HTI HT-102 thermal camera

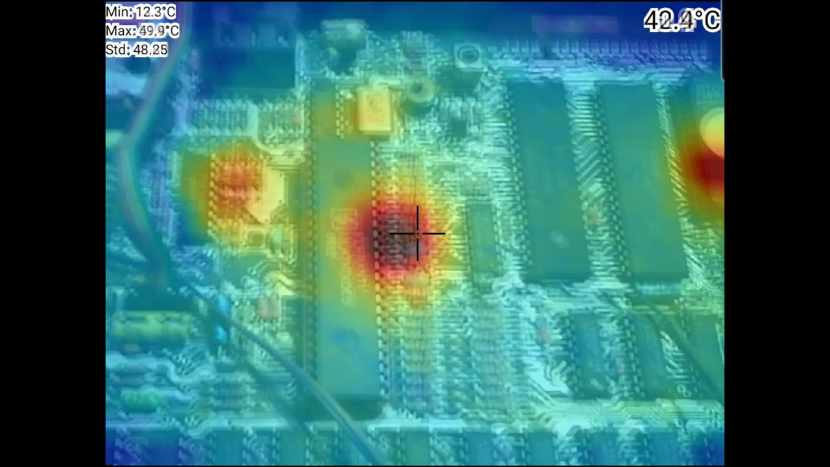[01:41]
On screen: spot 42.4°C, min 12.3°C
Hát ez nem igazán találja meg, nem jól működik. Most átkapcsolom szépen csak úgy, hogy a hőkamerát lássuk. Ahogy látható meg lehet mérni a hőmérsékletet. Durván 50 fokos az ula. Láthatjátok a kezemet, tapintást is lehet ellenőrizni.
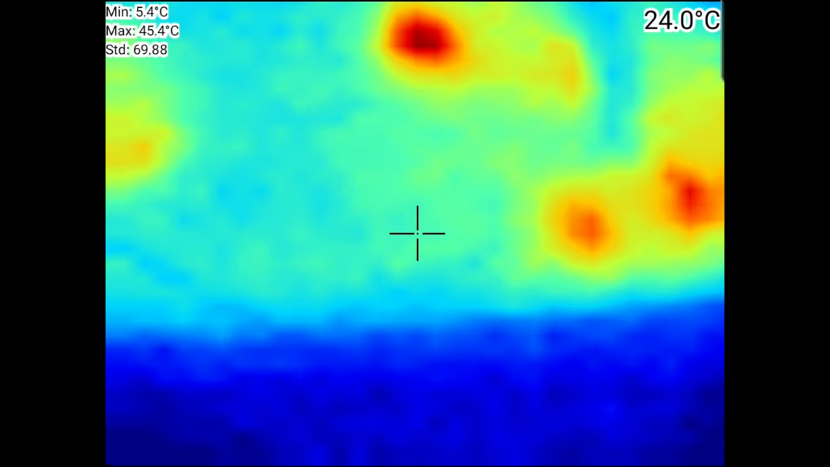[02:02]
On screen: spot 24.0°C, max 45.4°C, min 5.4°C
A CPU, jól látható az 5V-os, feszültségszabályozó is. Nagyjából erre képes a kamera. Hőmérsékletet lehet velem érni.
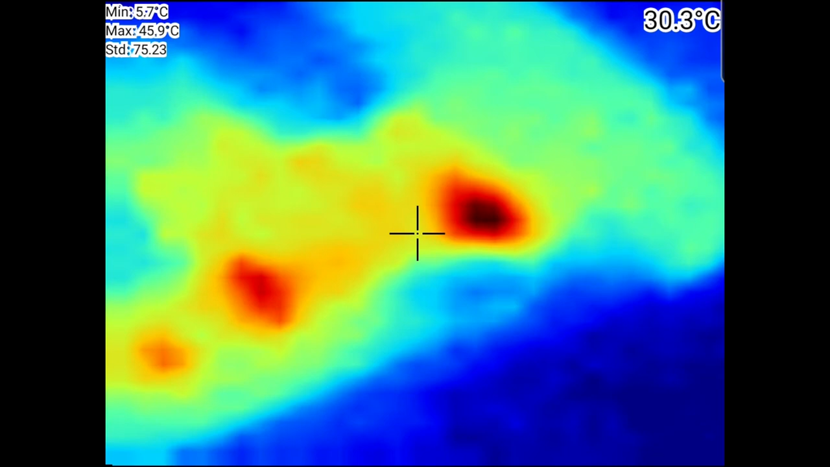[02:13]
On screen: spot 30.3°C, max 45.9°C, min 5.7°C
Pontoságáról nem vagyok nagyon meggyőzve. Lézeres hőmérővel ellenőriző, egy olyan 4-5 fokot téved.
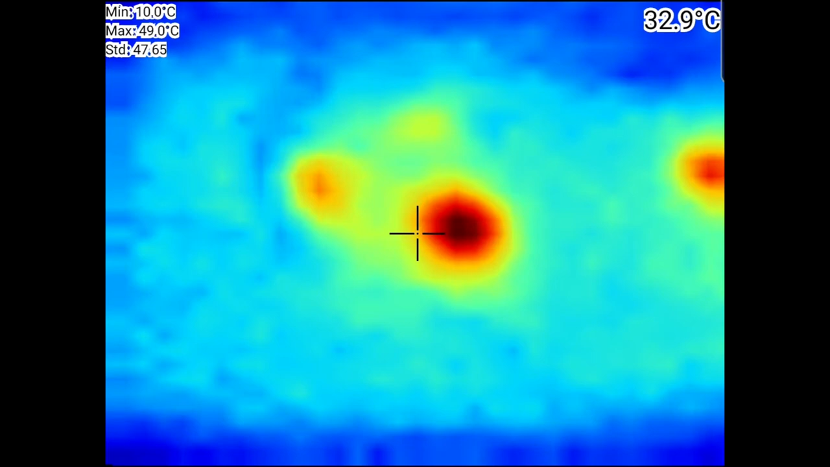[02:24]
On screen: spot 32.9°C, max 49.0°C, min 10.0°C
A kamera felbontása sem túl jó, de hibát keresni azért lehet vele. Azért jól látható, hogy mi melegszik, mondjuk egy képben vagy valamilyen más eszközben.